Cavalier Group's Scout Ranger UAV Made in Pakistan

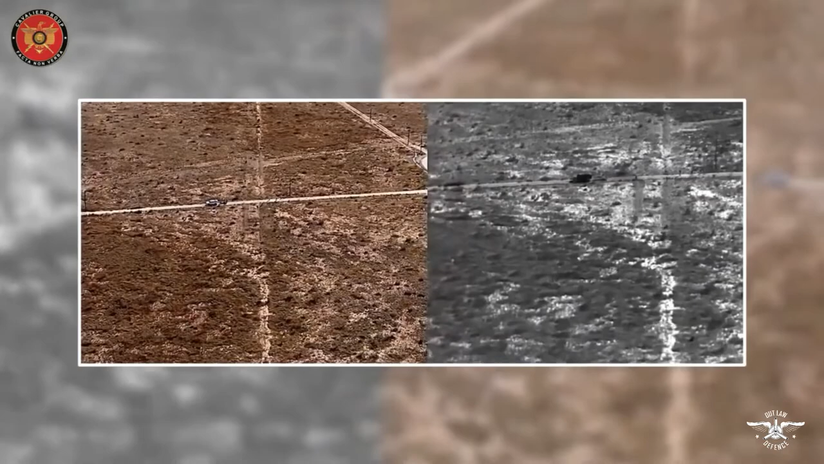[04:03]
میں 12 ایکس زوم جبکہ اپٹیکل کیمرہ میں 30 ایکس زوم کو بھی رکھا گیا ہے